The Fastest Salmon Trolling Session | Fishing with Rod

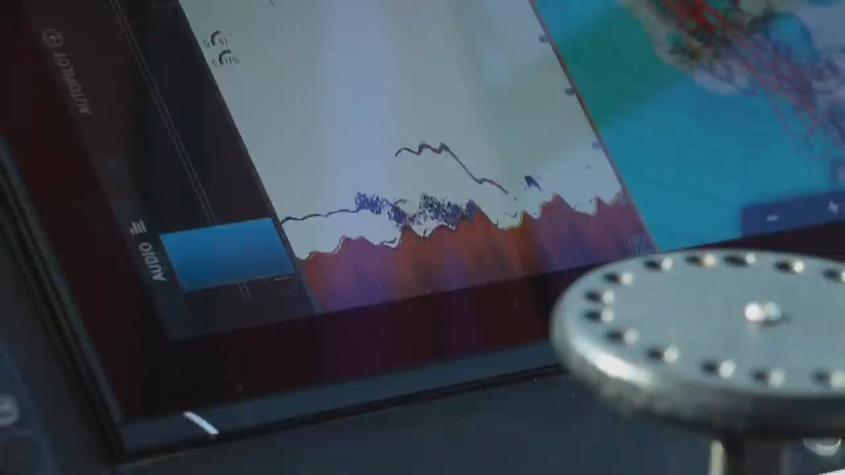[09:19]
See the ones coming there now? Yeah, I see it.